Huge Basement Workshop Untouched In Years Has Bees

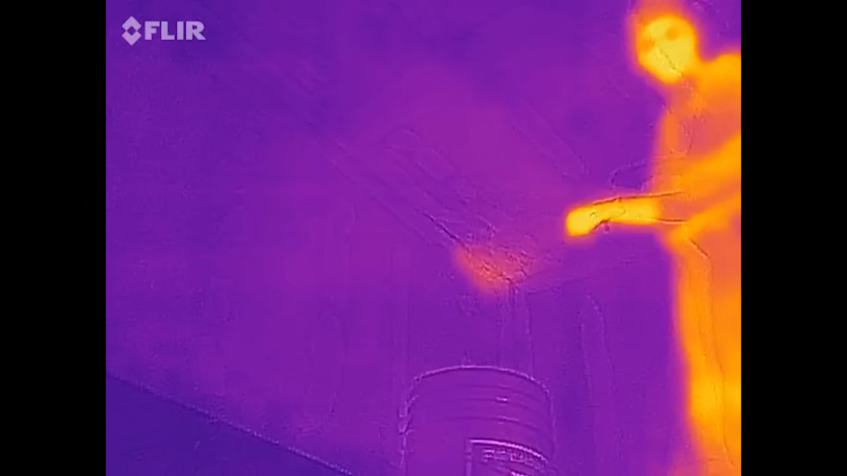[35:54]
Yeah, I think over here so it's just cut a piece off. Yes, it's bad anyway.
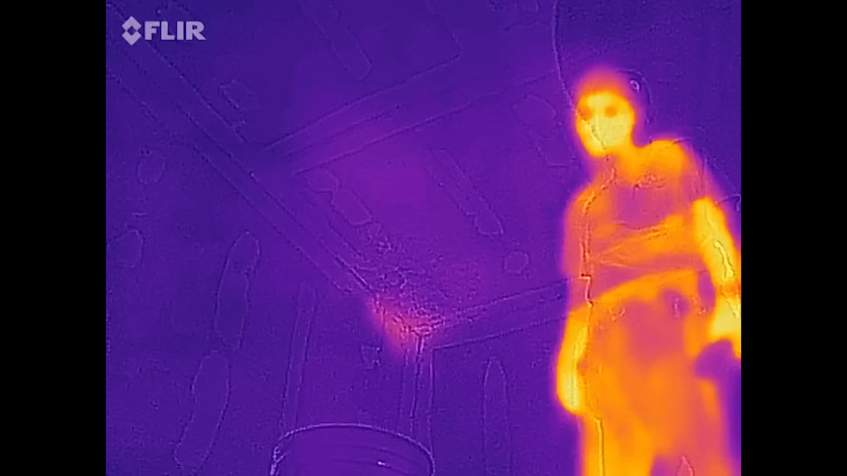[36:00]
But then you're gonna have way more work room than what you need. There's no heat showing in the wall here.